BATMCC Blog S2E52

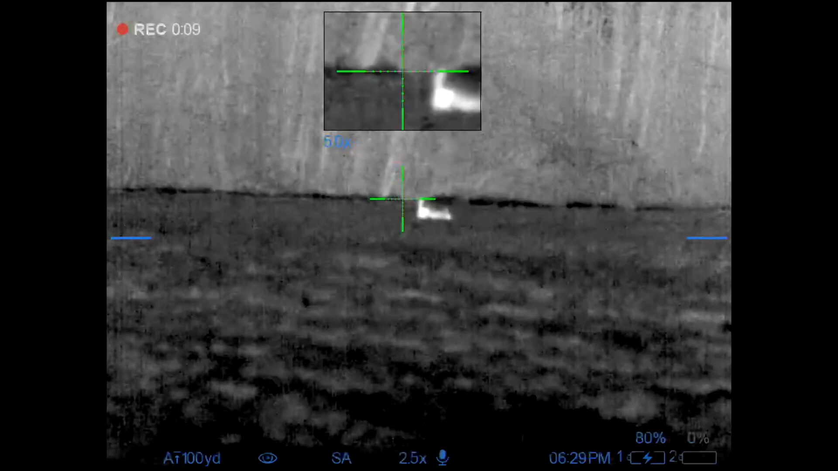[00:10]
and I hate to miss in front of her, so she spotted that first one, and she spotted this one, so I just had to get one under her belt.
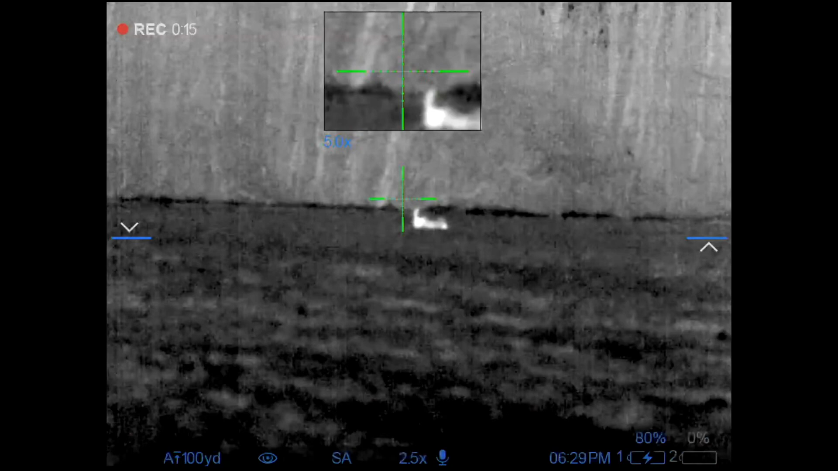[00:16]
So I'll do a better job of recording, stay tuned.
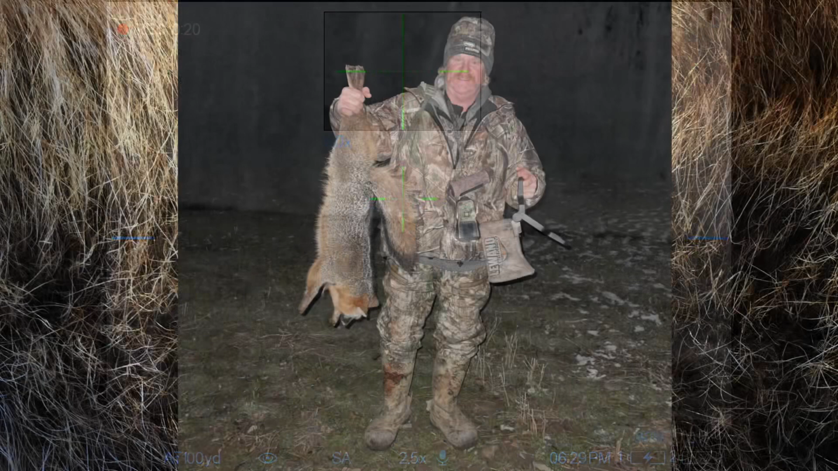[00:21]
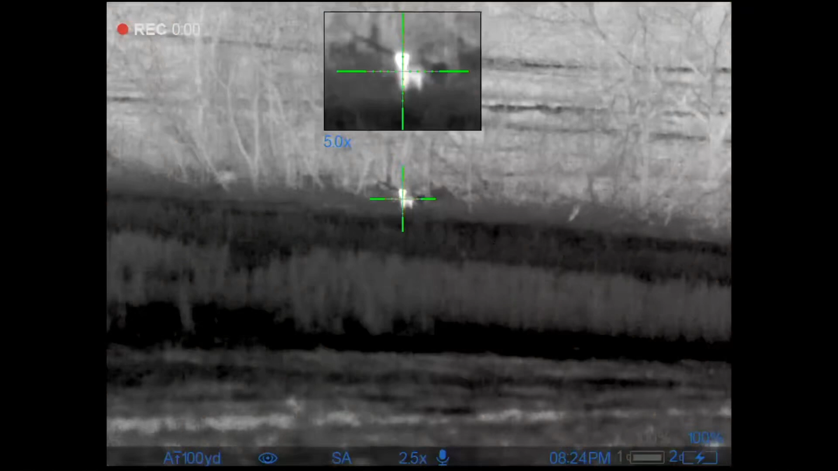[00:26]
Here's the better footage I promised you. This red fox was chasing rabbits in the field, it was sort of neat to watch, but when I turned on baby Cottontail, he came right into us, so you could say this sound was better than the real thing. He was fully committed, bouncing through the field.
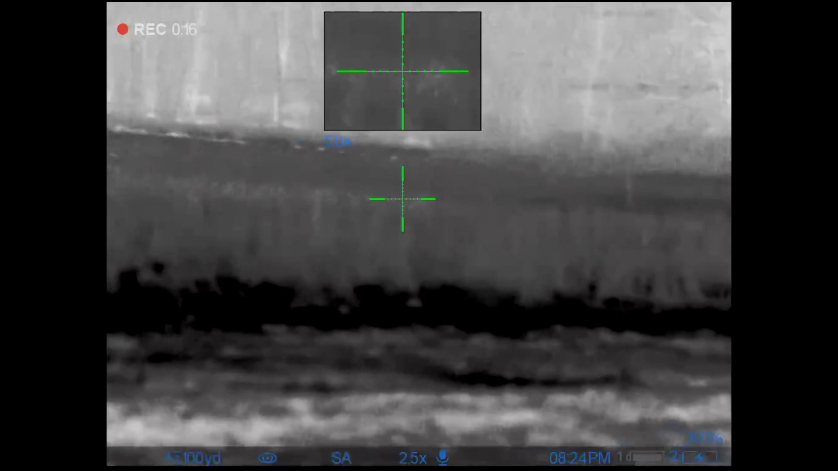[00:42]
The only question was, could I keep my nerves and calm, and get the job done on this moving fox? Here he comes, he pauses briefly, and that was it.
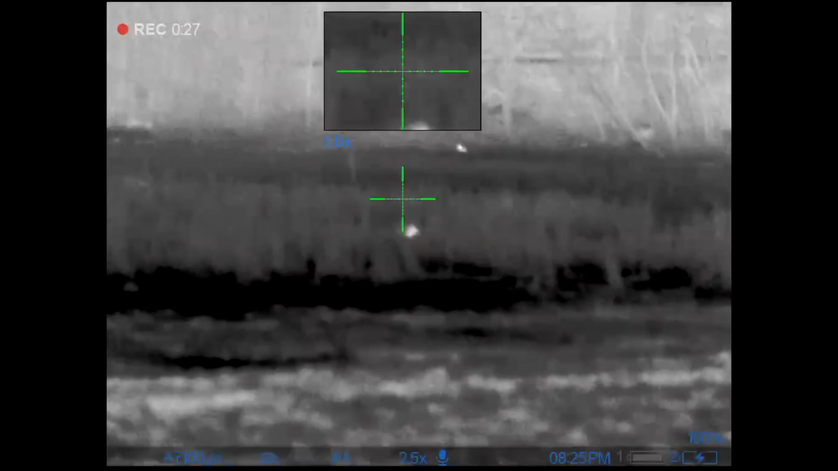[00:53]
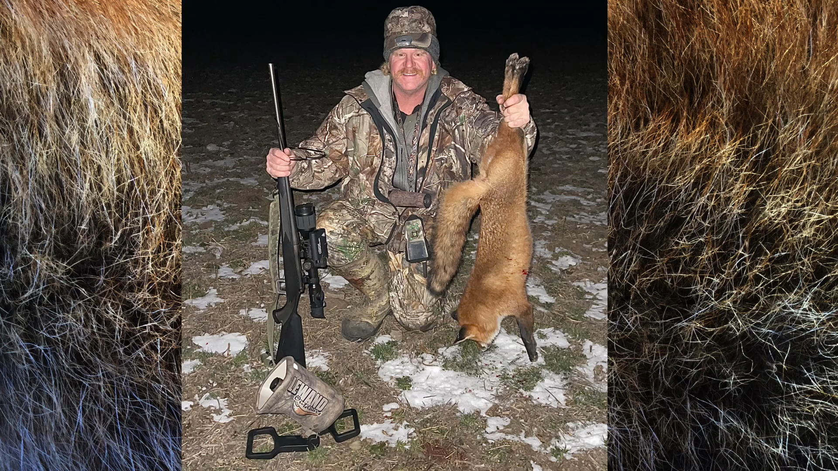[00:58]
Folks, I did it again.
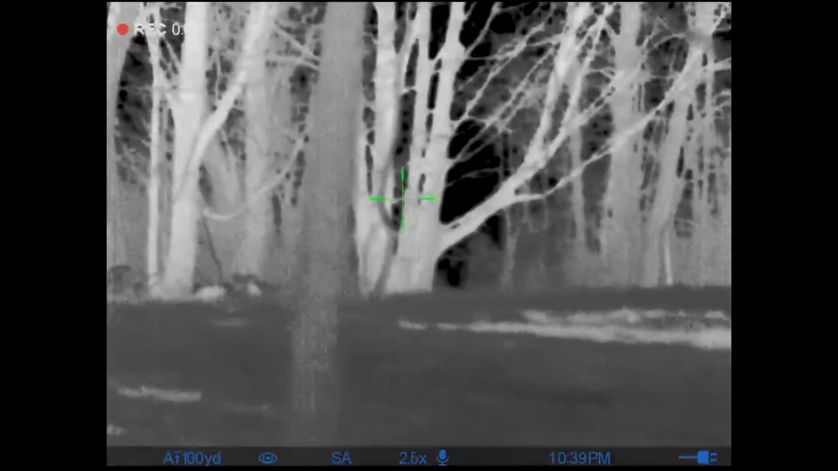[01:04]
This thing came looking through that tree line, staring at us, and I didn't have time,